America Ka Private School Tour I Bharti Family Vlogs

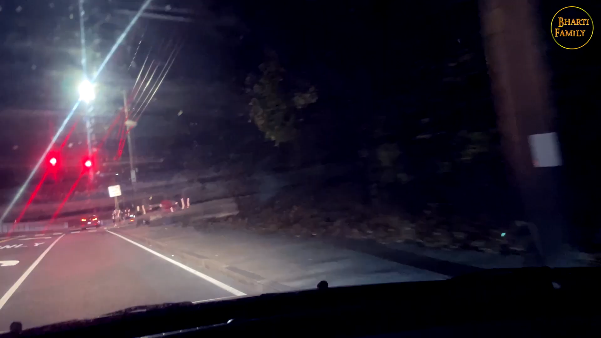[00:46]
ये सब स्कूल के बच्चे हैं, ट्रेनिंग कर रहे हैं रात में दौड़ने की।